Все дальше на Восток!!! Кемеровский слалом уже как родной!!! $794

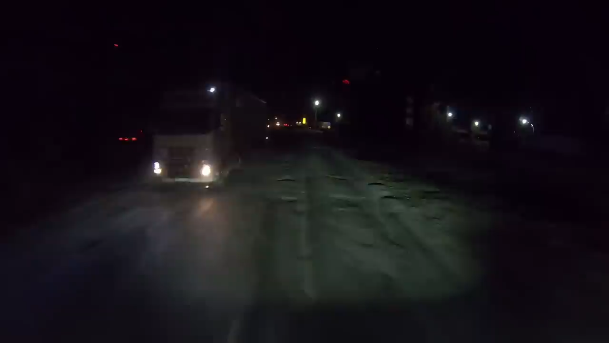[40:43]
Правда, она здесь с левой стороны, но разрыв есть, заехать можно. Завтра как-нибудь выйдем. Светофоре, правда?